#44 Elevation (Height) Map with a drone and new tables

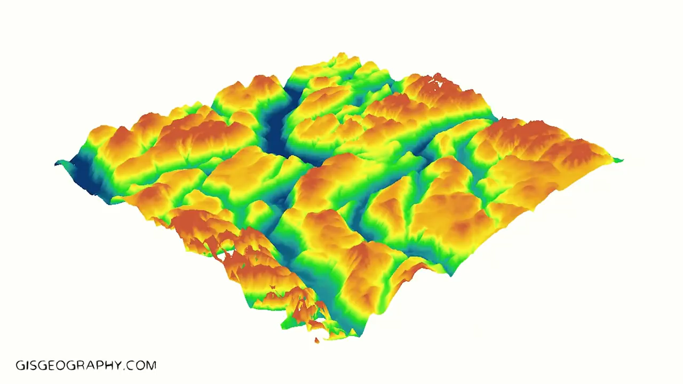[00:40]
It's a height map that shows the different heights in contour lines on the land and We need this to plan our landscapes and the water flows So we started using some
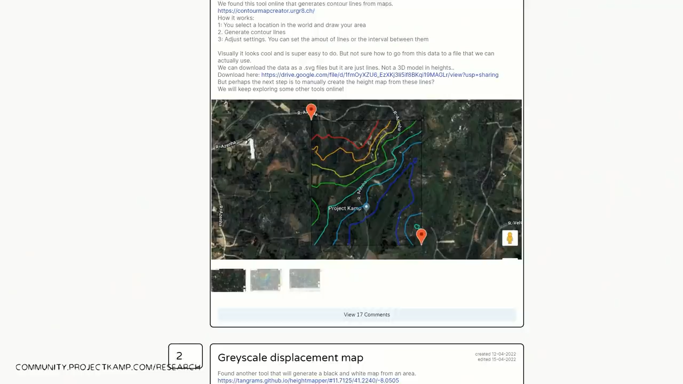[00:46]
online tools to make this with the help of the online community We found this very useful tool that makes contour lines using satellite information
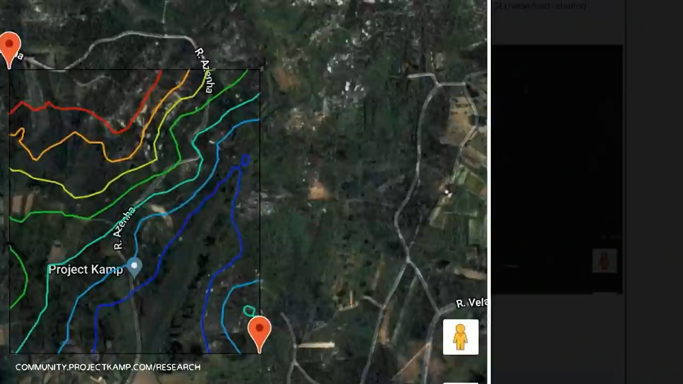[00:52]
Moritz used SAR data and made this map
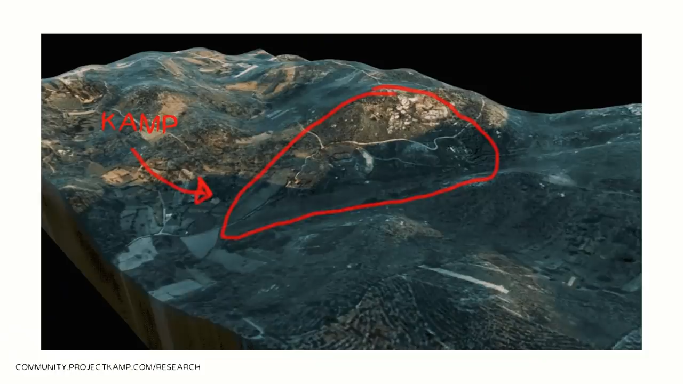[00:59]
Thiel found a plug-in for blender and made this 3d model and
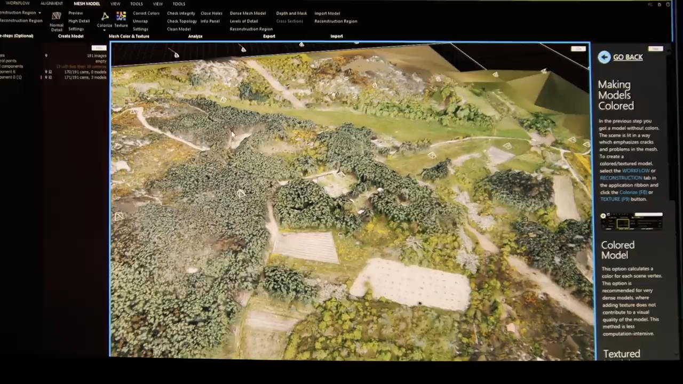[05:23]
So here we are now again with the fully textured mesh.
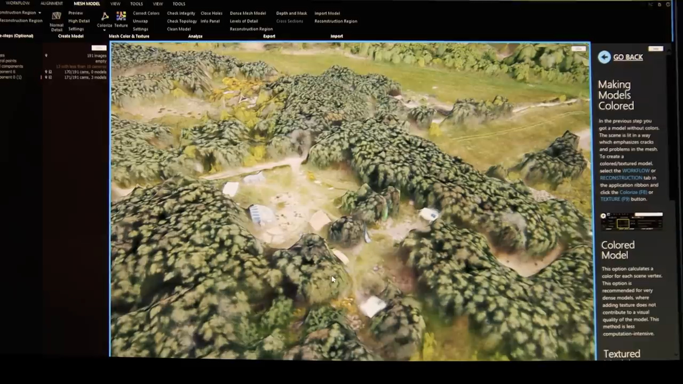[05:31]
Because it's a bit low res because the high res versions will get so large. It would be unworkable actually.
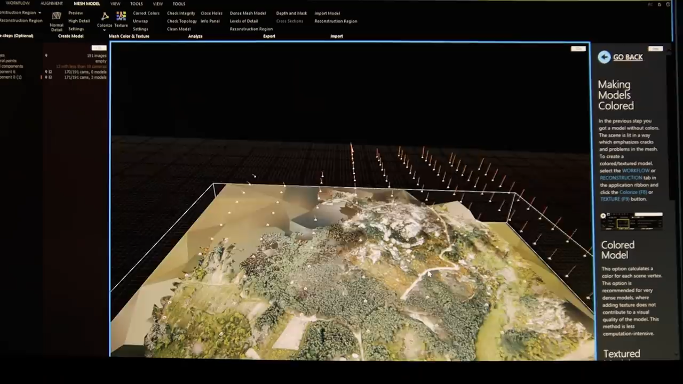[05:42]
You can still see all the entire grid of cameras floating above the land. So it gives a great look on how this
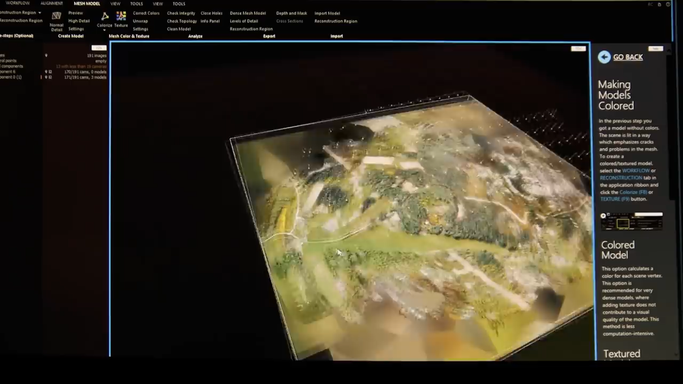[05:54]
is created by computing power. And the software and the drone and me.